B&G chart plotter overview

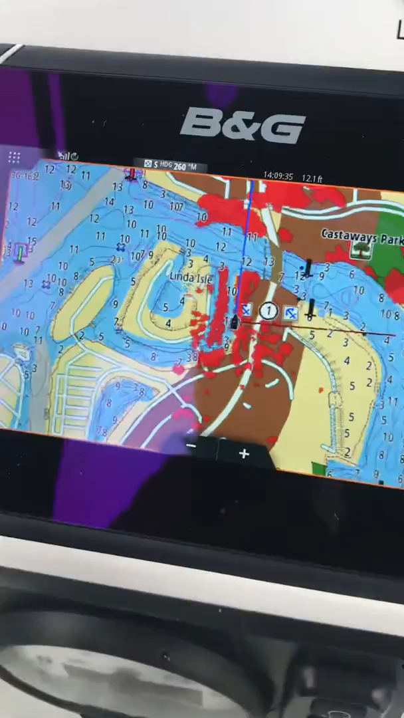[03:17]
We can page in like that and get a little closer.
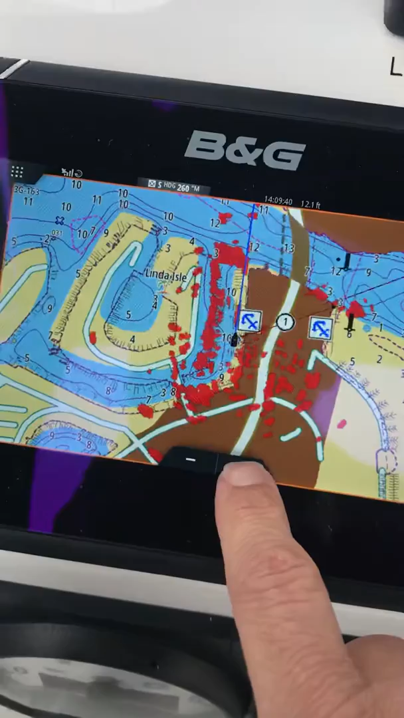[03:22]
We can do the same with this button or we can go with our hand, either way. Okay.